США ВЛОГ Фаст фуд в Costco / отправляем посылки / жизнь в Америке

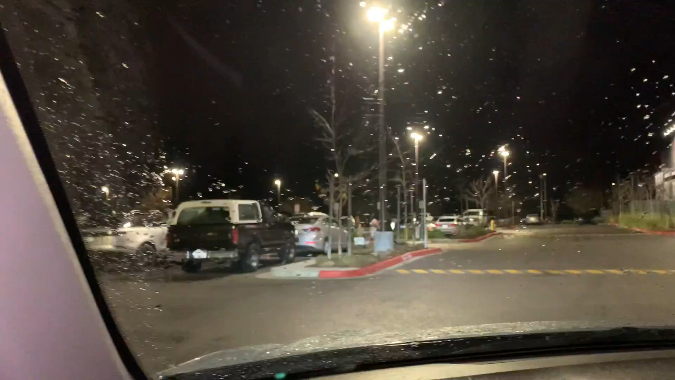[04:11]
дождь идет ну дождь мелкий но очень неприятная такая изморозь привыкаешь когда вот калифорнии все время очень очень сухо а вот дождики бывают редко